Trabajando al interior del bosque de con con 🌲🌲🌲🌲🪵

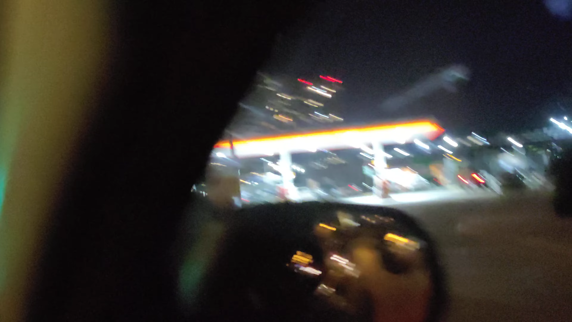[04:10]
venir a echar benzina, vengan a echar benzina acá a la Shell de con señores.